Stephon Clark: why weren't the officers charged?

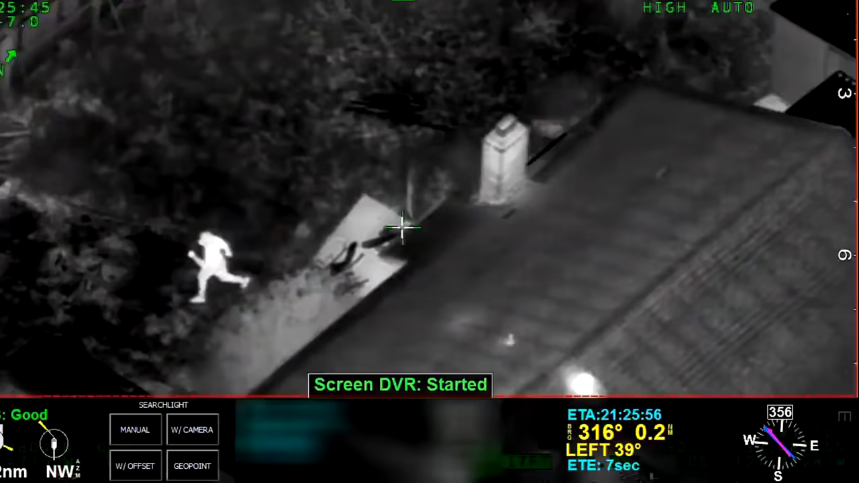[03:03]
The home was occupied by an 89-year-old man at the time.
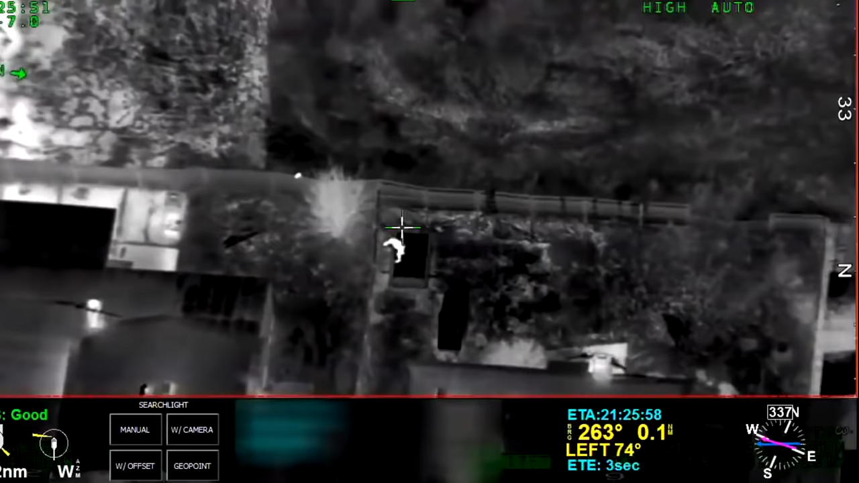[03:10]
Clark then ran off while the helicopter radioed his location to officers.